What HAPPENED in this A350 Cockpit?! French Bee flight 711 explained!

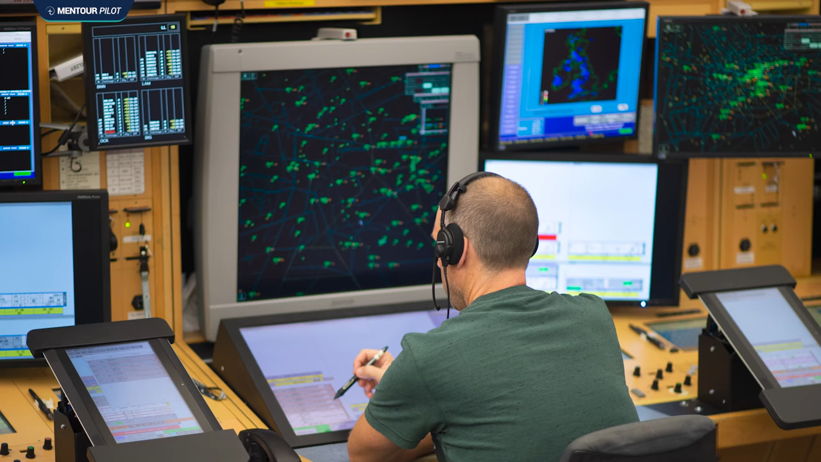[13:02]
And that triggers an STCA, a short-term conflict alert in the air traffic control tower.